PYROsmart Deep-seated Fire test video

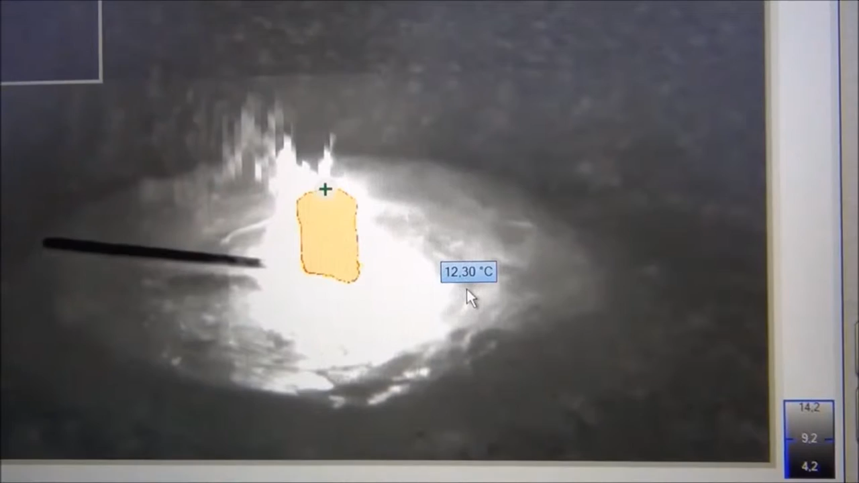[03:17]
On screen: spot 12.30°C
The reason why the fire is only seen in yellow colors right here is because the temperature is above 120 degrees.
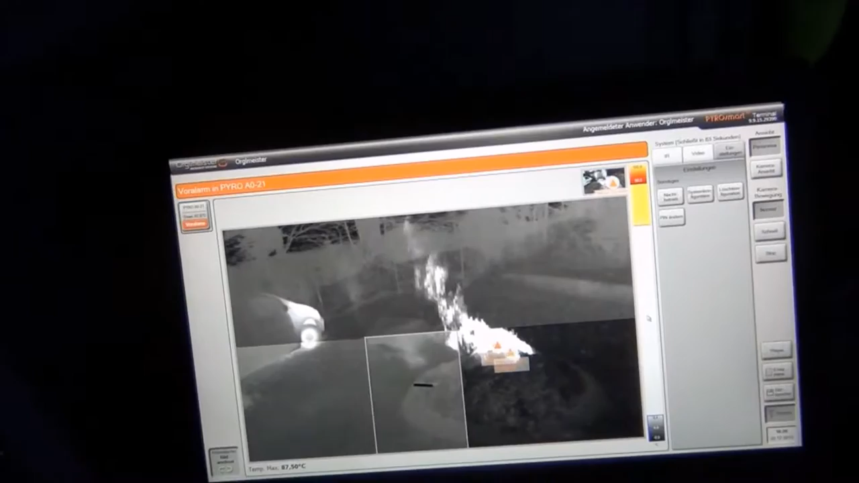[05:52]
haben wir hier einen Voralarm in dem PyroSmart festgestellt und liegen schon bei einer Maximaltemperatur von jetzt über 90 Grad.
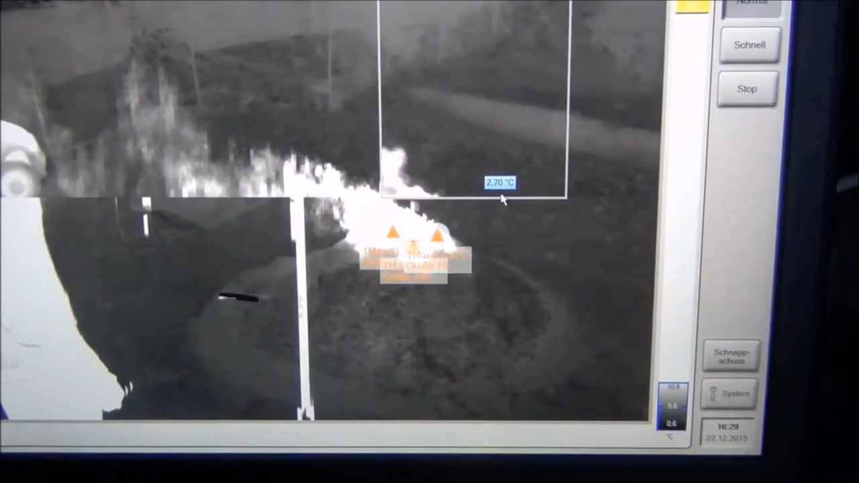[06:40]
On screen: spot 2.70°C
So, right now what's happening is the system has detected the fire and we can already hear a first alarm signal.
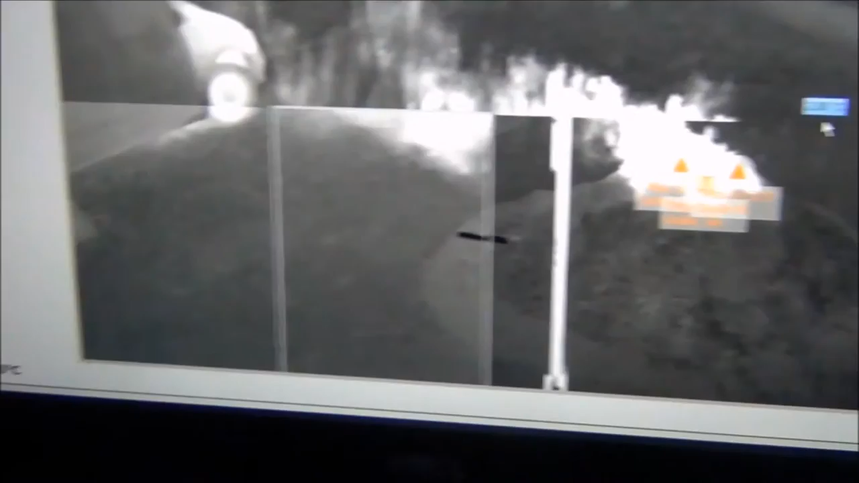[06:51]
And the temperature right now is at around 93 degrees.
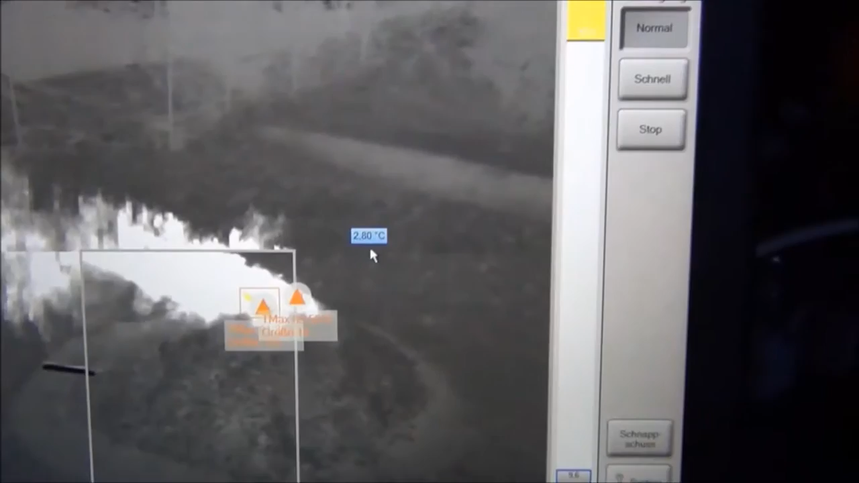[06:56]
On screen: spot 2.80°C
And as soon as the temperature hits 95 degrees, the actual alarm is starting.